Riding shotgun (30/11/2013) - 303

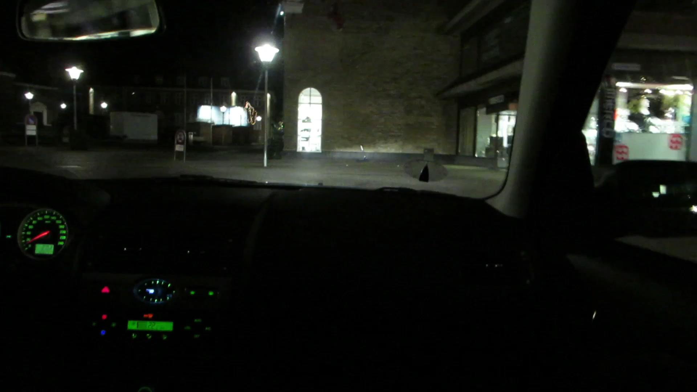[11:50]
Der er ikke en kæft i den her by Har det her været Aarhus Så har der jo været proppet med mennesker
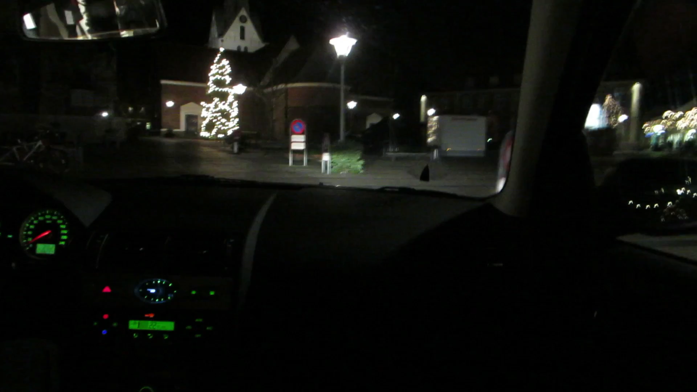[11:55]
Altså Jeg ved ikke rigtigt hvad jeg skal sige til det Jeg synes det er
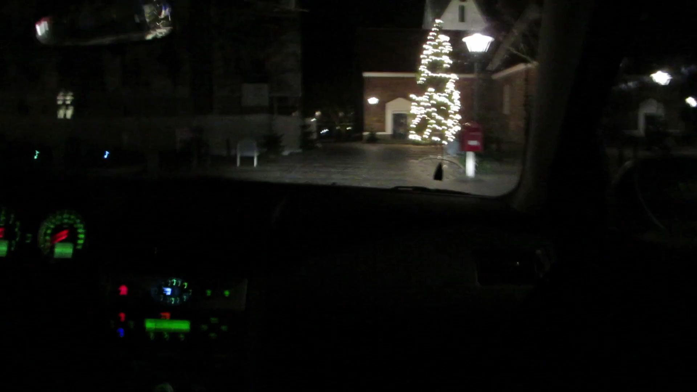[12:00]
Det er virkelig sådan et blik på at provinsen bare er døende Altså folk gider ikke bo her mere Folk er over det der Øj der kommer lige nogen Tre mennesker Wow Hej bros Tak fordi du tæt med dig en til vlog i dag Og nu får I lige ekstra jul her